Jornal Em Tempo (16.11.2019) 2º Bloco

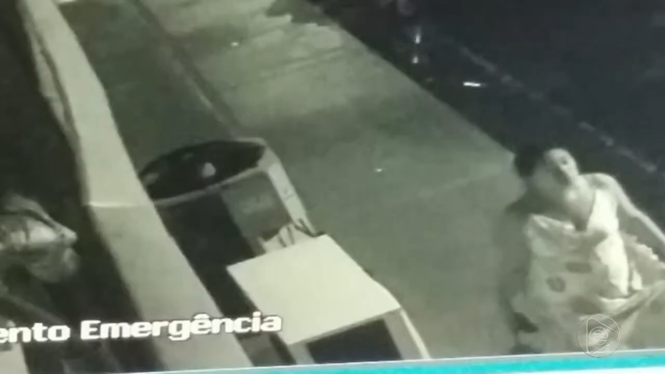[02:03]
Exatamente A mulher que é vista nas imagens das câmeras de segurança Do hospital regional Ana Luíza Conceição Fernandes Que fica lá no município de Humaitá,